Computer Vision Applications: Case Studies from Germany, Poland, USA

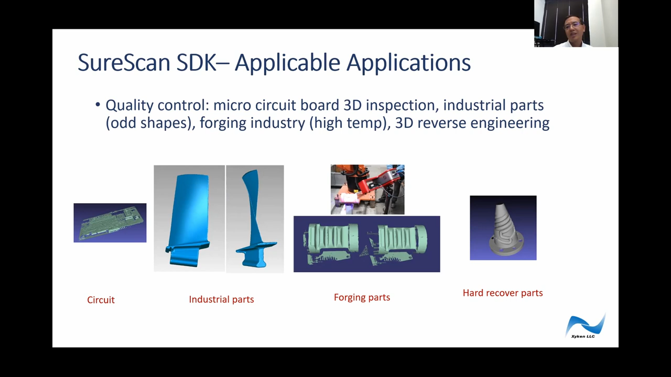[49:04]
Uh, finally, what we have been doing this for, like, for something like a very hard to recover parts so it's more like a 3d reverse engineering. So that's the short scan SDK. Um, so move on to mobile platform, which we have been focused primarily on lately, uh,